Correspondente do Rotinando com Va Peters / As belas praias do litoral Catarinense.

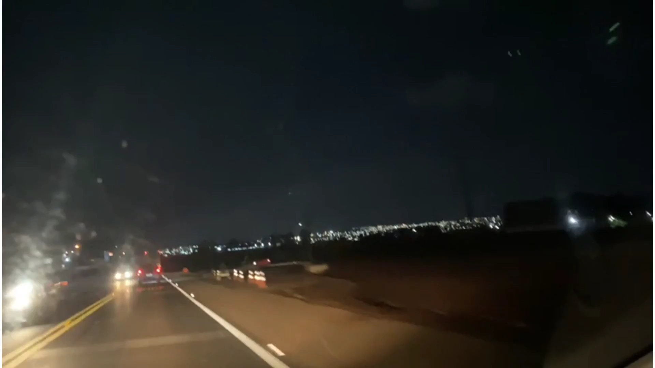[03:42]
Nós estamos na estrada desde as 4 horas da tarde. E aqui é Guarapuava. Falta 250 quilômetros para chegar na capital do Paraná. Seguimos aqui, ó. Na boleia, 1h13 da manhã,
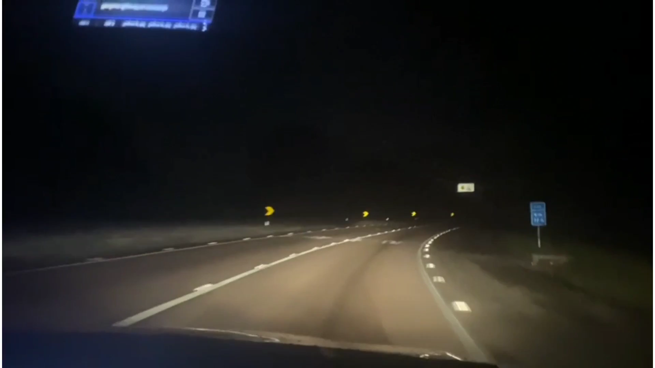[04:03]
mais 45 quilômetros, estamos em Curitiba, capital do Paraná. A estrada tá com neblina, não, a câmera não tá embaçada não, tá chuviscando um pouco e é neblina. Vamos, gente, não desanima não, tem muito chão pela frente, vamos que vamos! Aí ó, Balneário Camboriú.